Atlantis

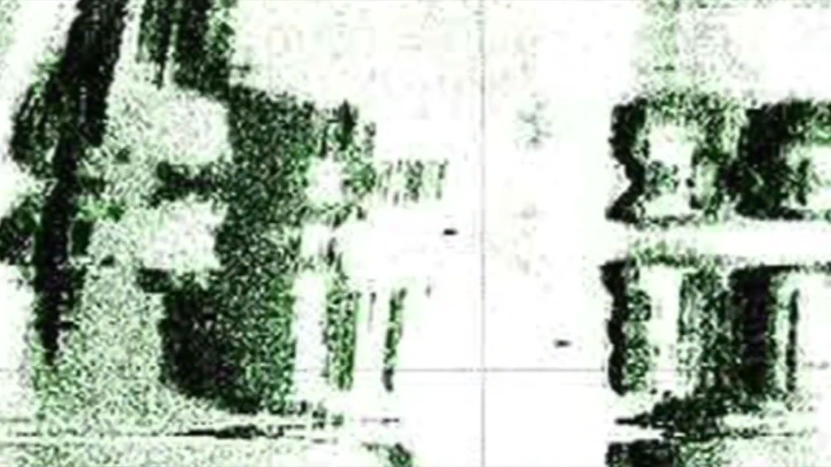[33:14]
The graphics had symmetry and geometry and architecture to it, things that did not look natural.